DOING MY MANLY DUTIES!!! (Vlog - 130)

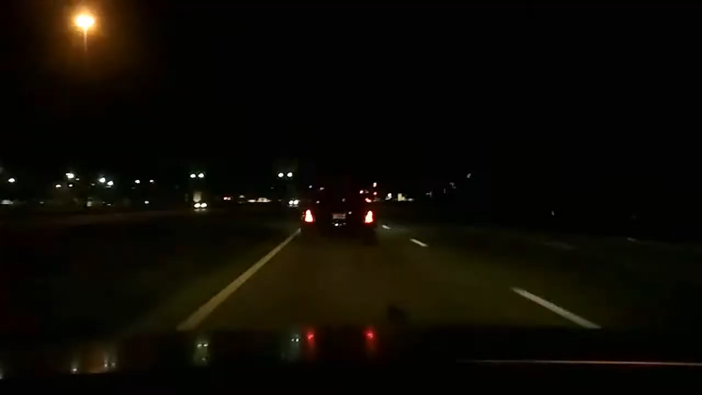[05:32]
It's kind of hard to tell, but that is actually an awesome Maserati in front of me. As if they're not all awesome.